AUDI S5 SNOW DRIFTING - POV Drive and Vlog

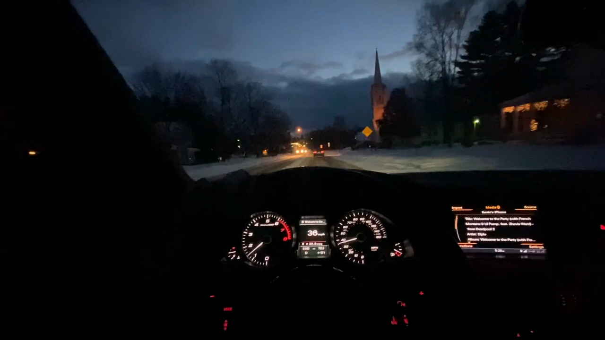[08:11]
So I feel like he could do it kind of stealthily under the radar. Whoops, I'm going 11 over the speed limit. He can do it like under the radar a bit, but my car is just like obnoxious. Yeah, I guess my car ruins all the fun. Whoa, whoa.
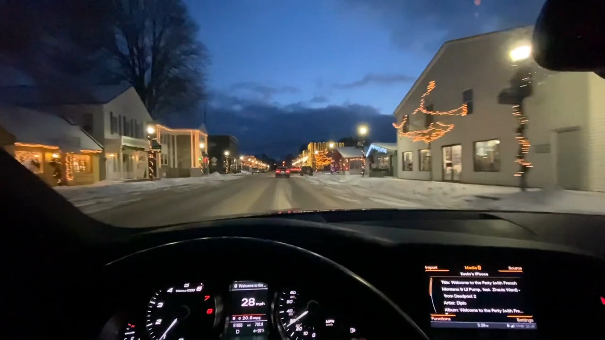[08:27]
This dude just pulled right out in front of Carson.
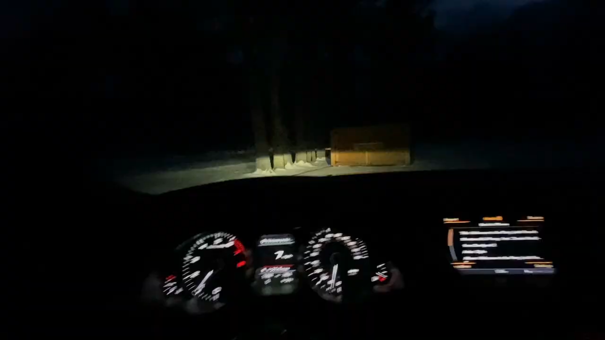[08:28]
I think we just found the best spot we're going to find here.
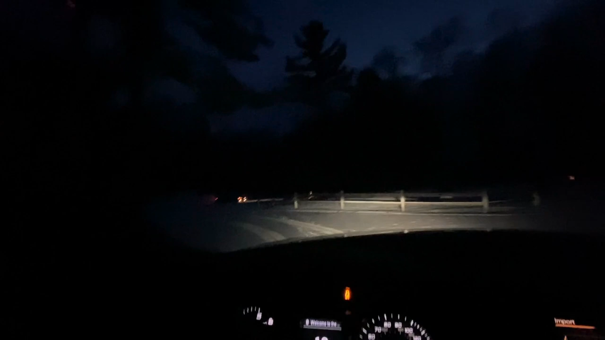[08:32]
Oh baby, fresh powder. Let's go! Why didn't we think of this earlier? I don't know, man.